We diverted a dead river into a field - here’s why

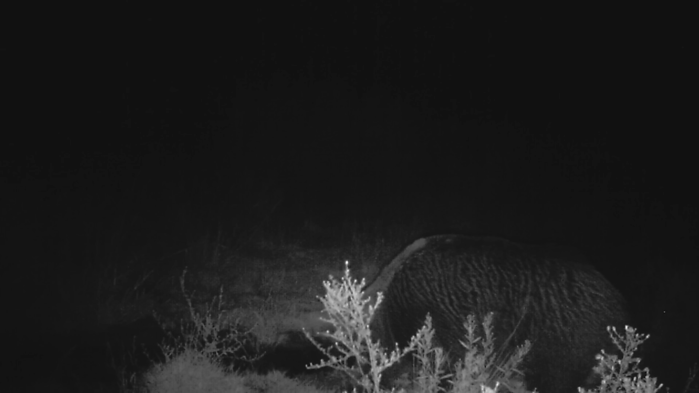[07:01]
There were all kinds of animals on these camera traps, which was really cool to see. However, some of the more important wetland species such as birds,
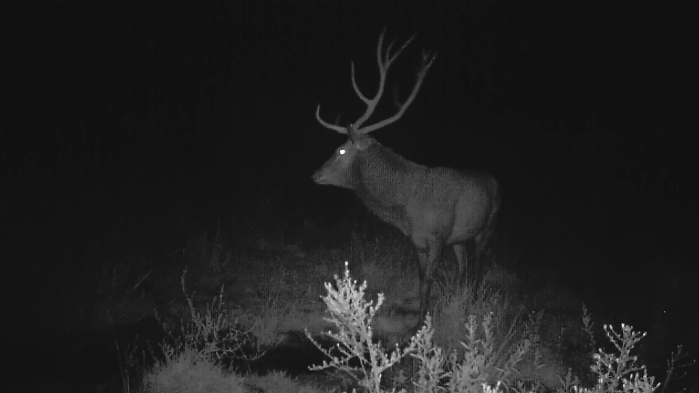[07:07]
amphibians, and voles are very hard to film like this.